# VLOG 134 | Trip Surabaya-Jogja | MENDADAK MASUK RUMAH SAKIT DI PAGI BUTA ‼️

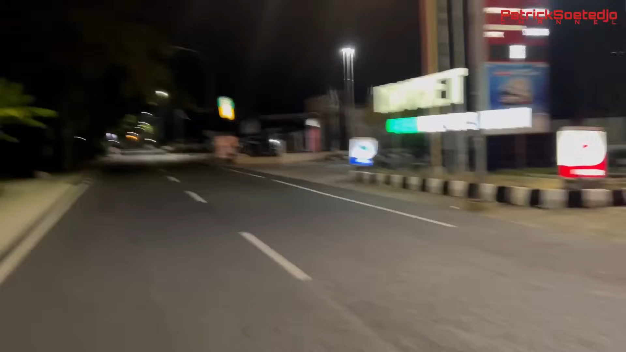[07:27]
Sepi banget dari tadi di jalan. Enggak ngambil video sama sekali. Sekarang jam 2:30 kebagian. Kita mau take off.